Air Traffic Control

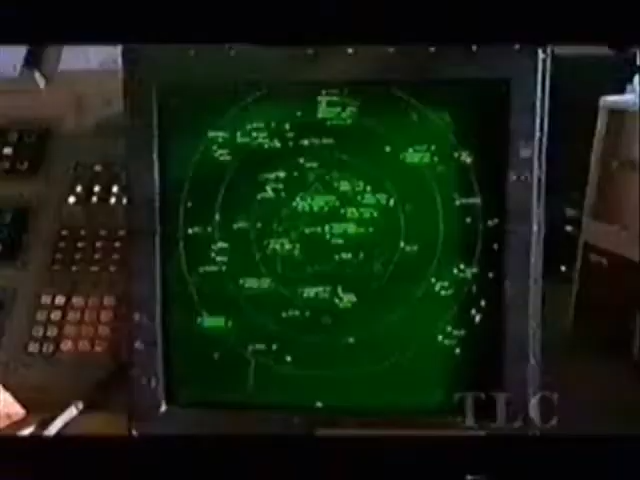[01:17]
The radar we have now will have a blind spot where an airplane is.
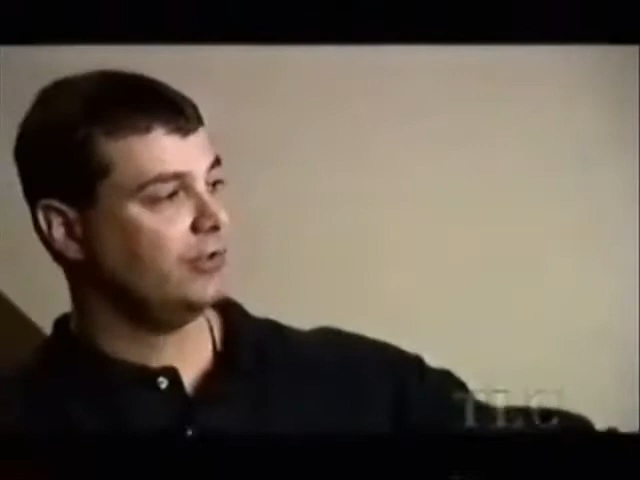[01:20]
You look out the window and you go, there's the airplane. There's no building in the way, but he's not being picked up by the radar. Then on the other hand, that same radar who can't see the airplane in the air, you look over to the other side of the airport, basically along where the bridges are.
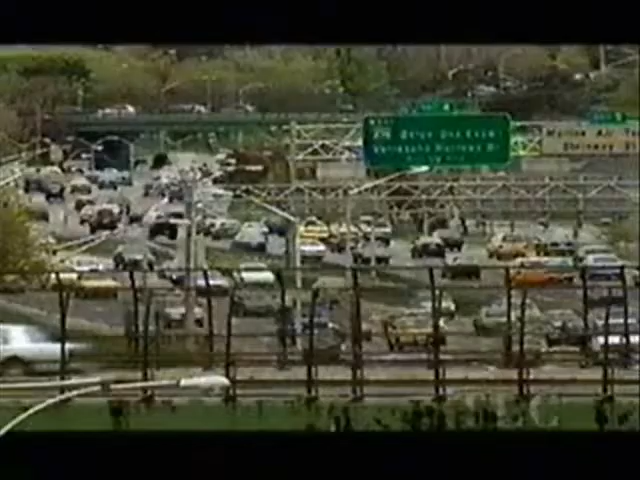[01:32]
And you see all these primary radar targets on the radar,
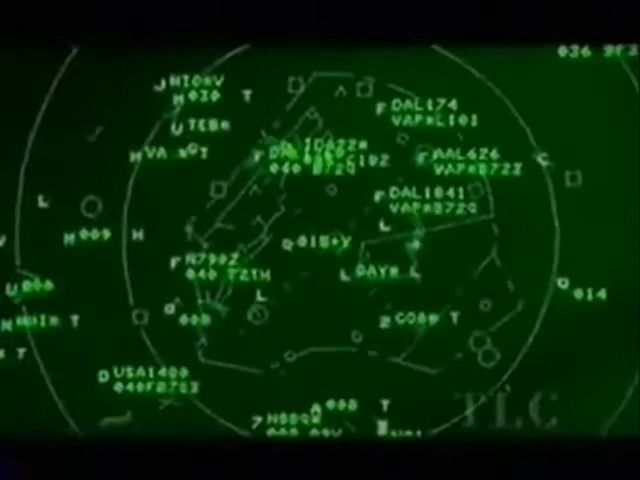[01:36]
and you're thinking, is there a helicopter out there that we're missing? And what it is tractor trailers that are traveling across that bridge.
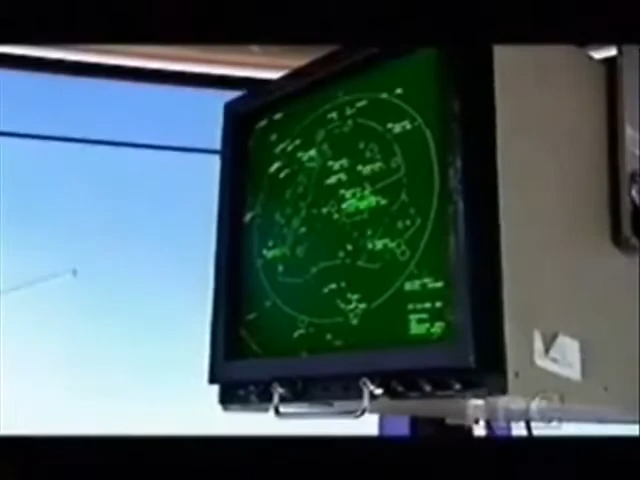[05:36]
Jim has spotted a rogue aircraft marked VI-01 on his radar screen.
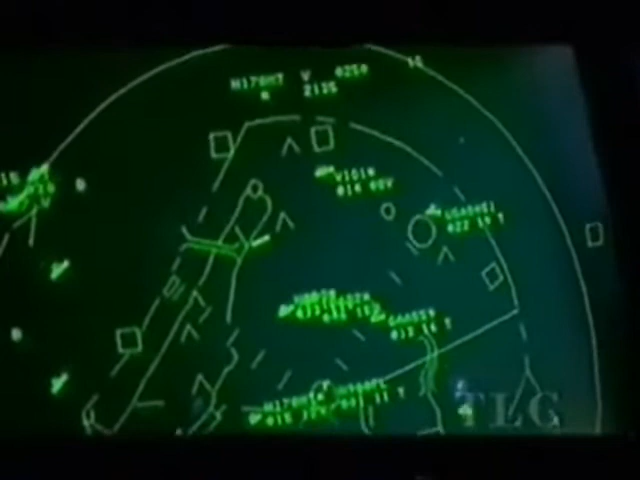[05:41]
He's not out. Right now he's worried about a VFR target at 1,500 feet out there. Some of the airplanes out the edge of our airspace can fly out there without talking to any air traffic controllers.
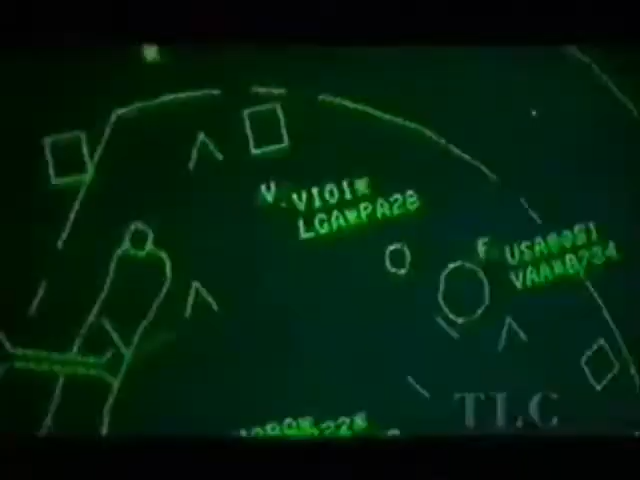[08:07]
The only thing I can do is watch what he's doing on the radar. The violator, VI-01, creeps further into their airspace.
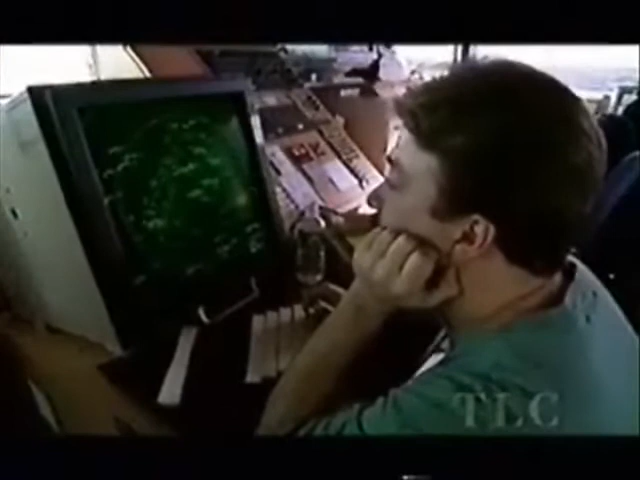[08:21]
Hey, Bravo, Quebec, traffic 12 o'clock, 2.5 miles, opposite direction. Phil Fabricatori warns a helicopter, call sign Bravo, Quebec, to keep clear. Hey, Bravo, Quebec, use caution and verify that's a Cherokee or a Cessna.
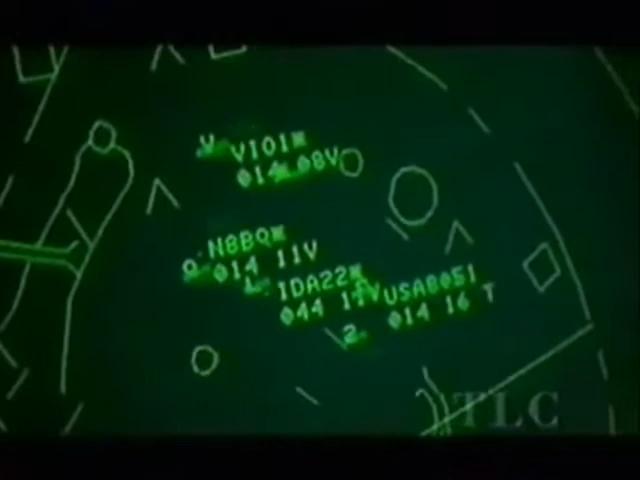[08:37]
His screen flashes up CA, conflict alert. The violator is on a collision course with Bravo, Quebec.
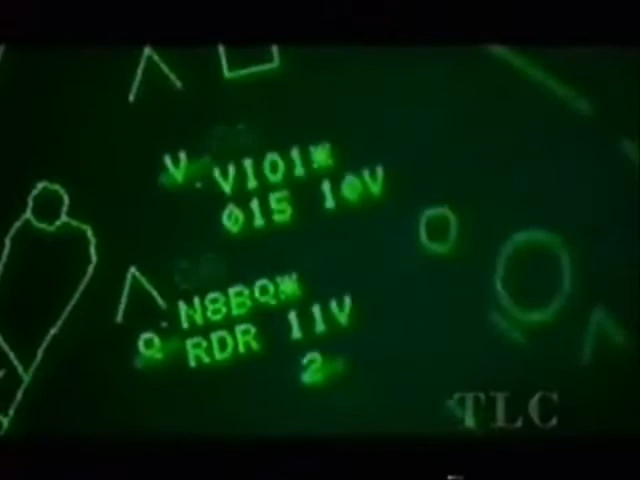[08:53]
our little violator there has figured out what his problem was, because it appears now he's going northbound, but we'll see.
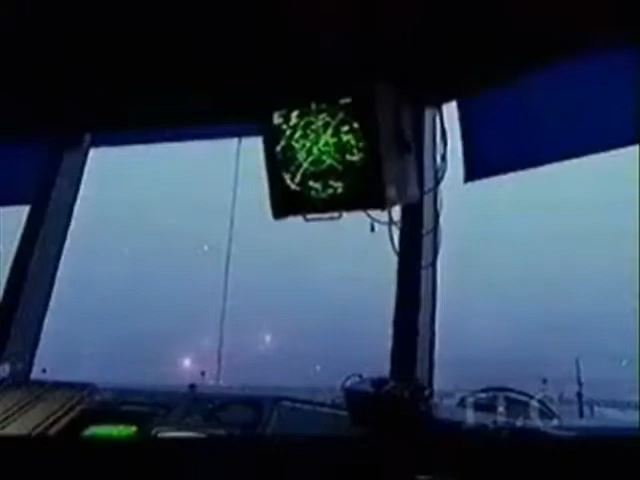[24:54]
We can't see outside at all. So everything's done in memory and on the ground radar.